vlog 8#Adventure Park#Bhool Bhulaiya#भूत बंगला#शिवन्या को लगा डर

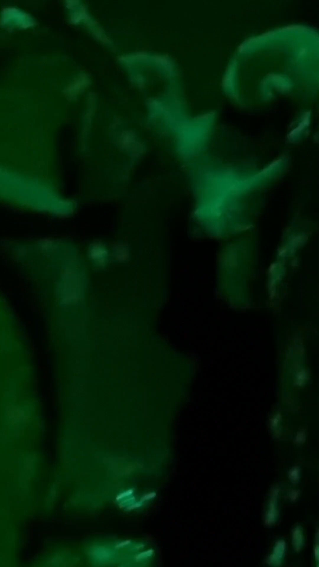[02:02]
ये क्या है बना हुआ, कुछ समझ नहीं आ रहा है इसके।
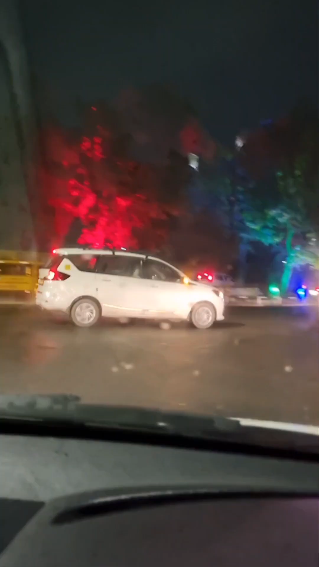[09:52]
की हुई है देखो पेड़ के नीचे अलग अलग कलर्स की लाइट्स। चंडीगढ़ में इस तरह से ना बहुत ही सुंदर नज़ारे हैं,
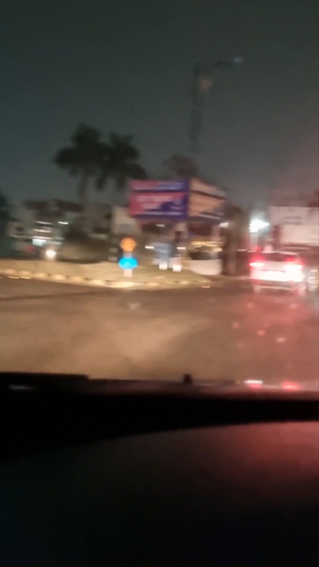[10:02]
दिन में तो ब्यूटीफुल लगता ही है, रात में भी बहुत ब्यूटीफुल लगता है चंडीगढ़। तो देखिए आप लोग